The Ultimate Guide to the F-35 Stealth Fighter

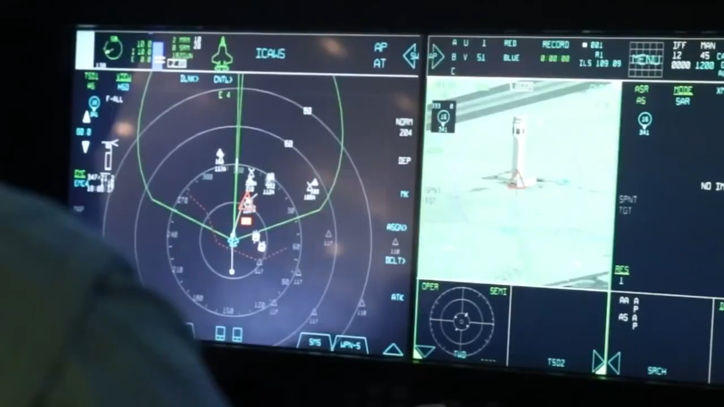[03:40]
employs multiple infrared sensors to provide a 360-degree view of the battle space, allowing the pilot to see through the aircraft.